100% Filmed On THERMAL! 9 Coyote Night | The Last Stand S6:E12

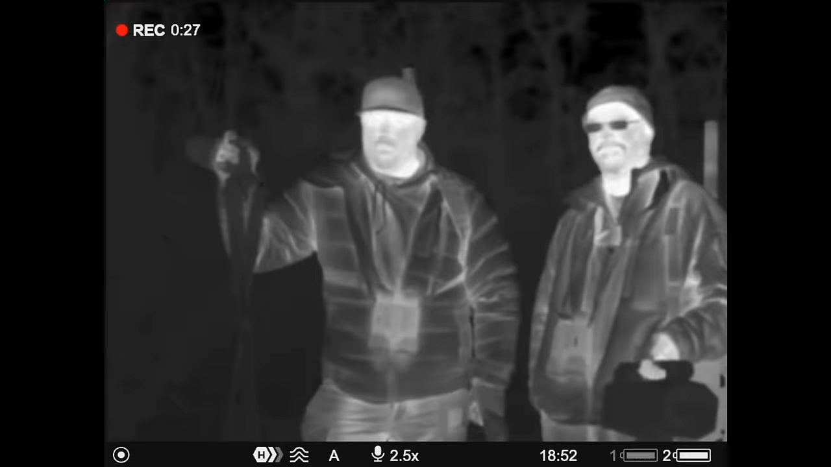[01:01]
Well, welcome back to The Last Stand. It's thermal edition. We're here for the Kansas opener. Sounds crazy to say that, right? It does.
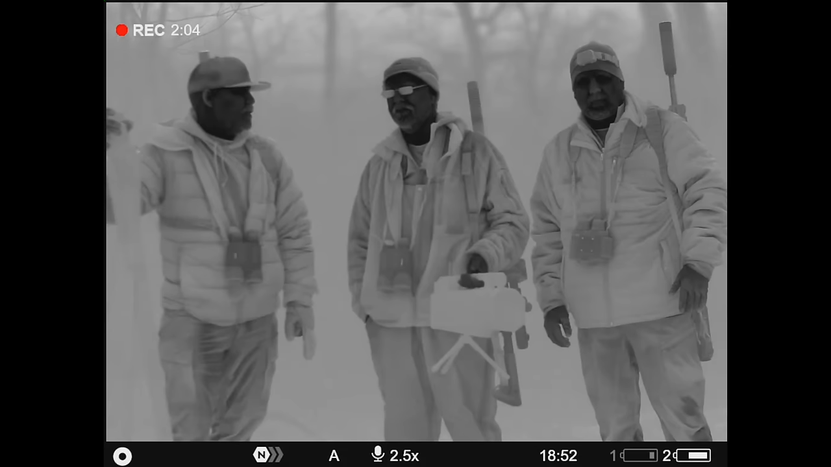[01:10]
You're watching this like, what? Kansas opener? Yeah. Yeah. Kansas has a thermal season. Opens January 1st. Runs through, what, end of March? End of March, yep. End of March. So we're going to do something a little bit different on this episode. We're going to try to bring you guys this entire episode filmed nothing but through the Pulsar thermals that we're going to be using. We're going to be running some Merger XL50s. We've got some Merger XP50s. We've got some Thermion II XP50 Pro scopes.
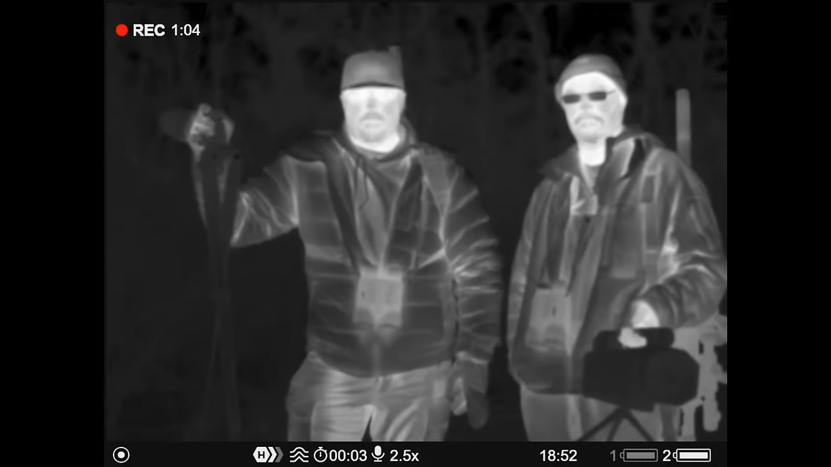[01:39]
We've got the XG35s. We've got the XG50s. I mean, we've got a big variety of thermal options we're going to be using. So it should be good.
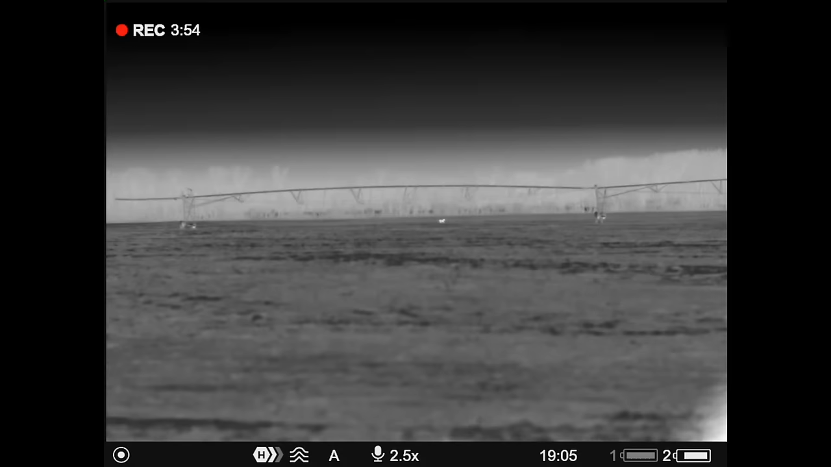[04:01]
Yep. A pair of them. Straight south, Mike. One's going to the right, and one's coming in straight.
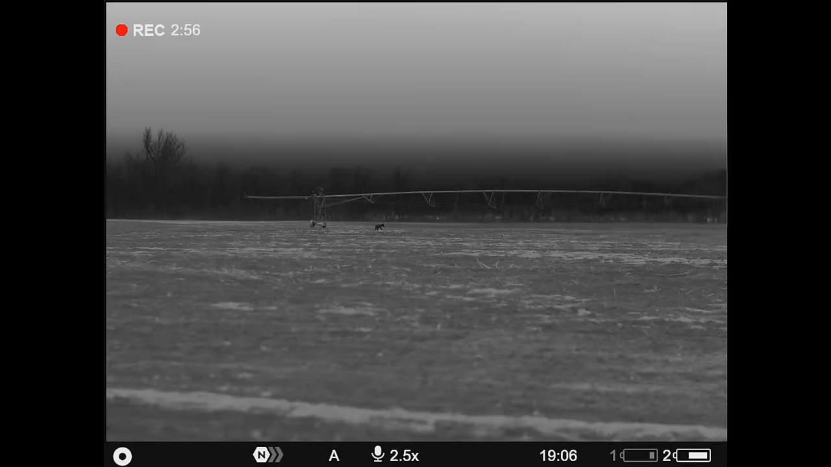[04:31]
I don't know how far it is. I can't figure out how to range. Where'd that second one go? He's 189.
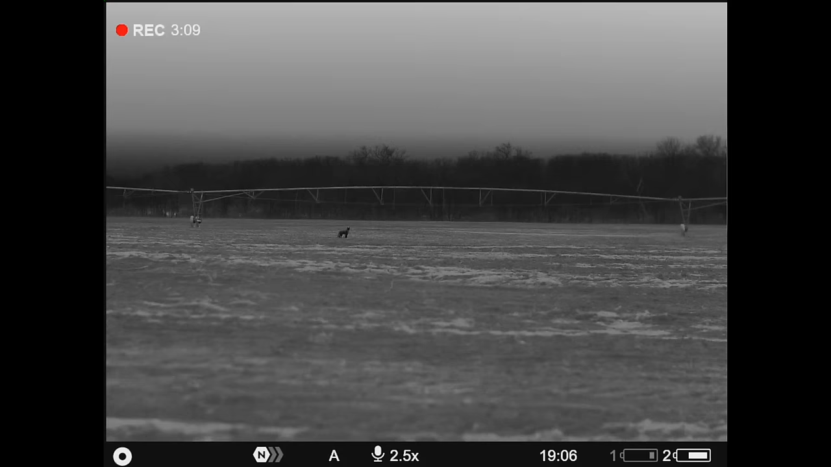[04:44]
189. Second one's way gone. Where'd he go? He's running off.
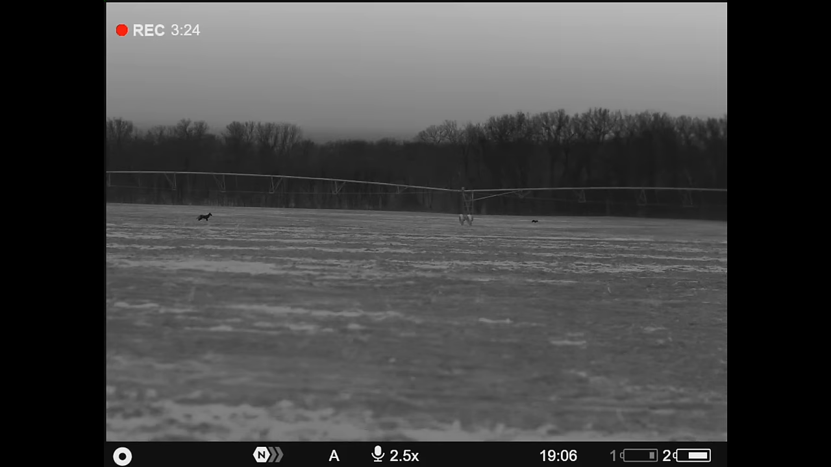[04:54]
Switch the puck. He's running off. He's running off. He's hitting there. Oh, my God.
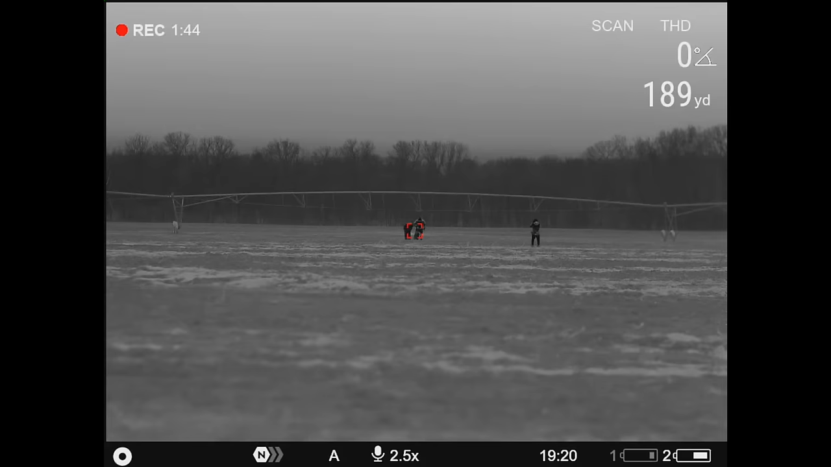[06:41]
I don't know. I don't know. What is that? Big, bigger male? Yeah, that's the bigger male, isn't it? Nice one. I don't know where the first one got him. I don't know either. Front half, back half.
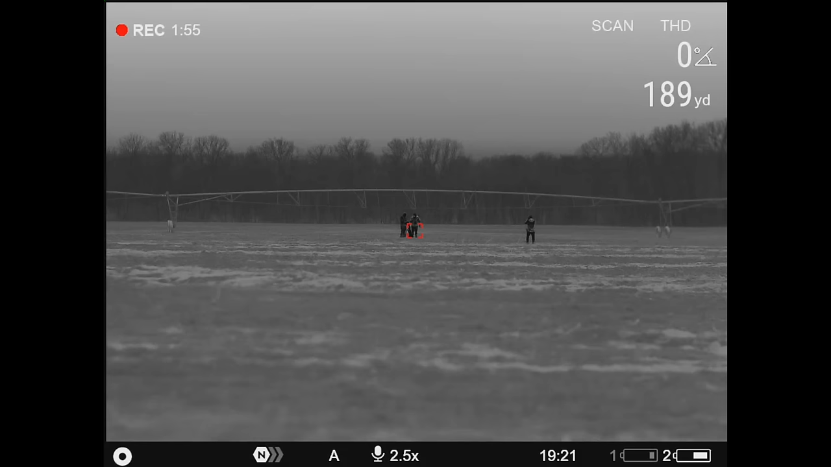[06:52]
You and I always talk about this.
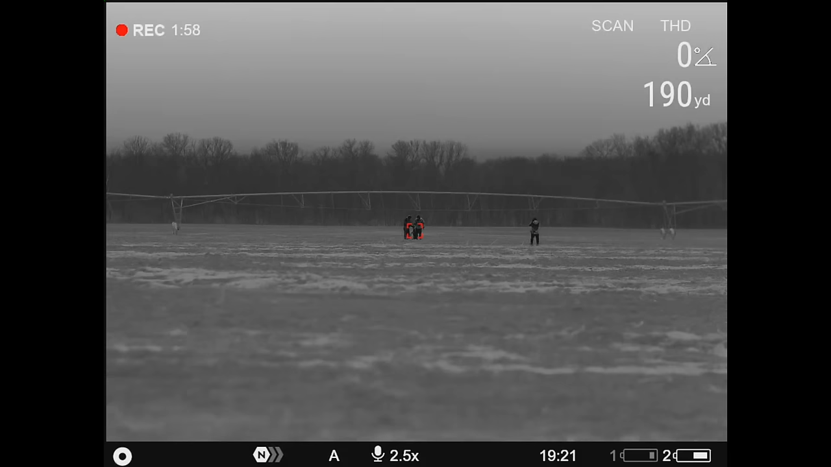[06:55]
We don't like it about thermal sometimes. It's not quite precision shooting that you're used to in the daytime.
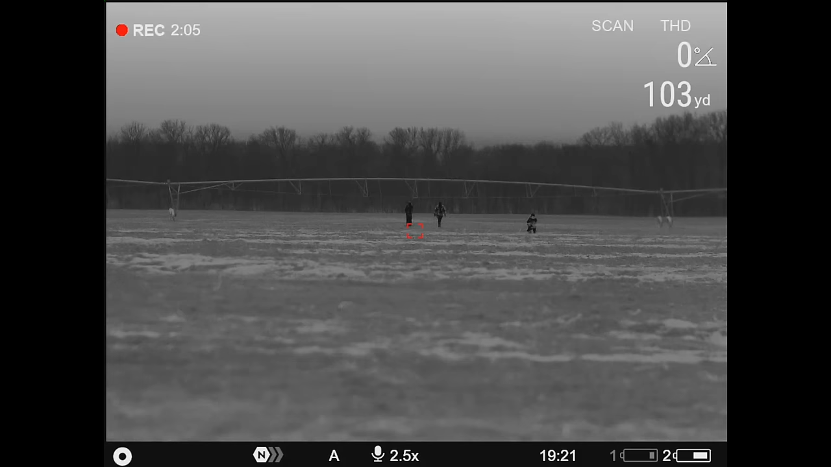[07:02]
No, I just can't get used to it, honestly. . . . . . . . Thank you.
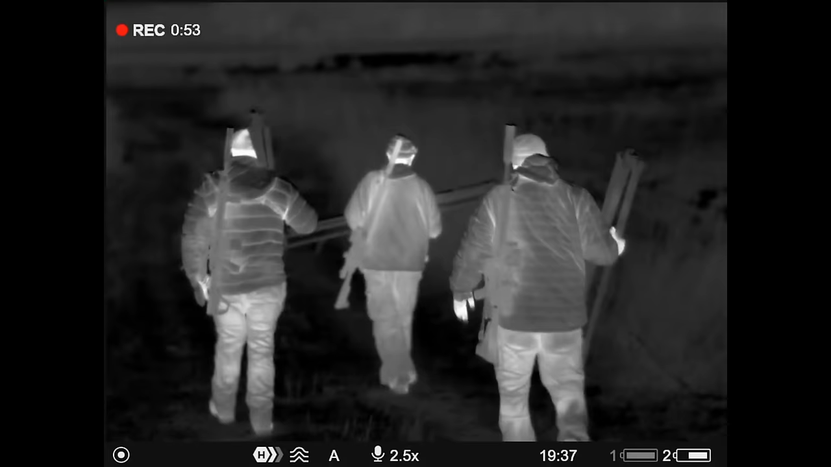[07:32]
All right, third stand. We're in just a big, broke ground here. Got a pretty good crick over the hill to the west, a bunch of cover to the north. Let's see. And I forgot to turn the call on, so I'll be right back.
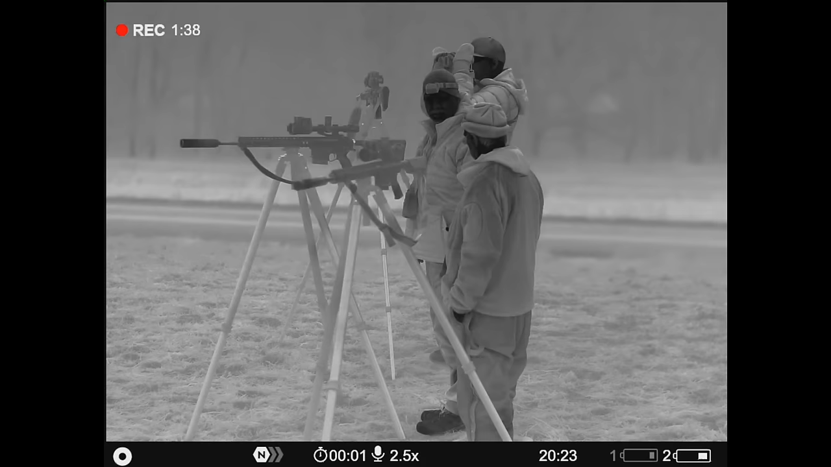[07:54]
Oh, yeah, I see them.
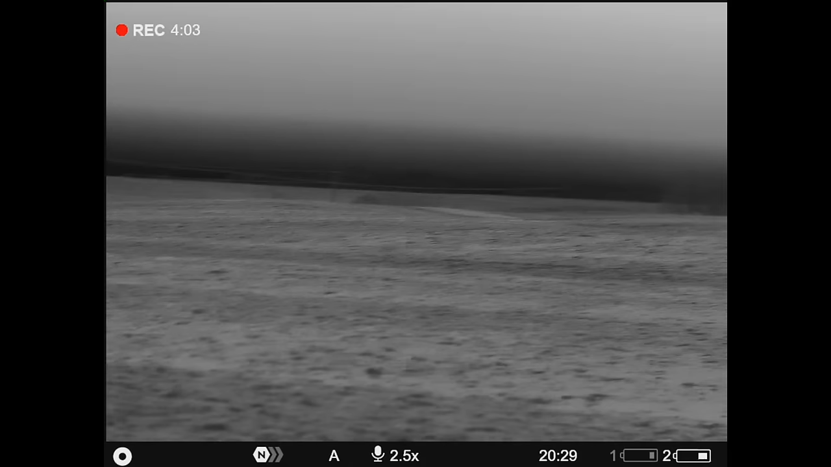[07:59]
Way on the other side of the tree. They're by the second telephone pole, other side of the draw.
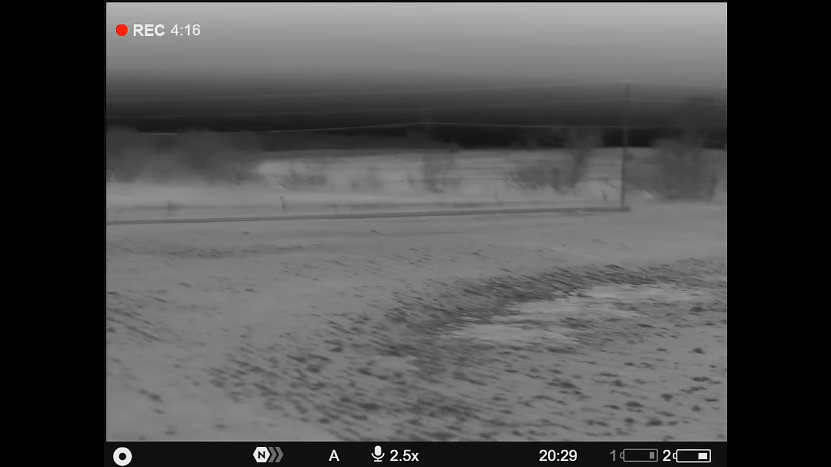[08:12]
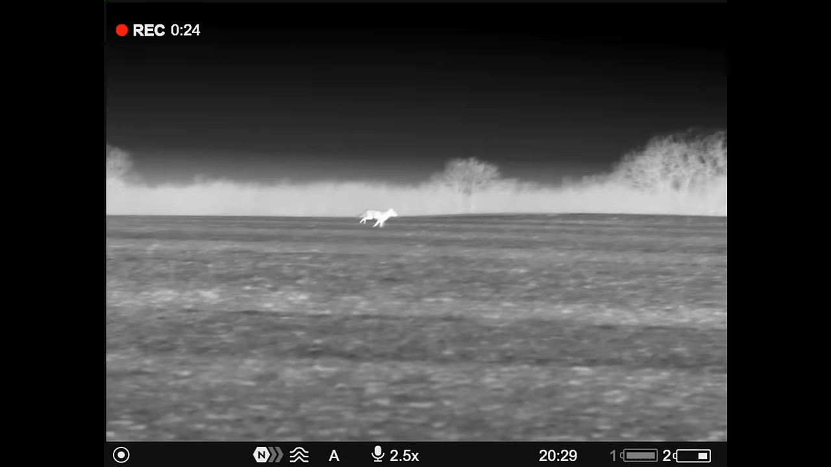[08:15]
Break right, right on the top of the call.